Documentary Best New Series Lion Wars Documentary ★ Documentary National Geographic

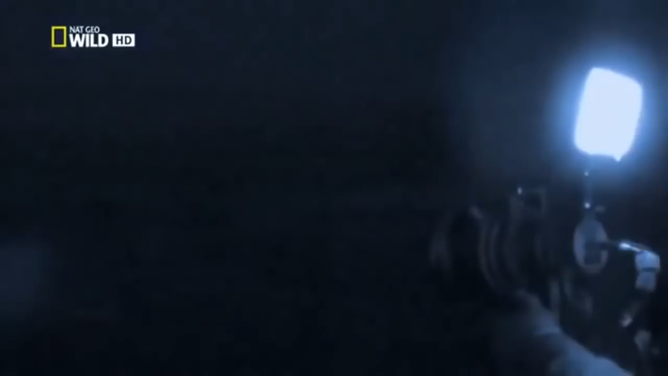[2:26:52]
Even the ultra-sensitive starlight camera struggles to capture meaningful images. But the thermal camera cuts through the dark to pick out the warm-blooded animals.
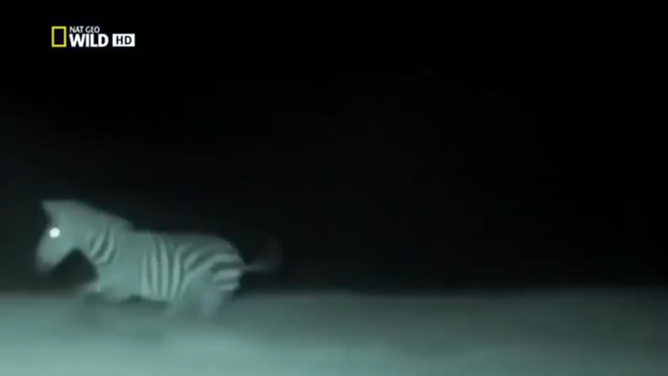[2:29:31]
Her claws couldn't get a grip on the zebra's wet hide. But following the sounds of the chase, her sister is there at the ready and grabs the stallion. Clearly, these two have mastered the art of teamwork.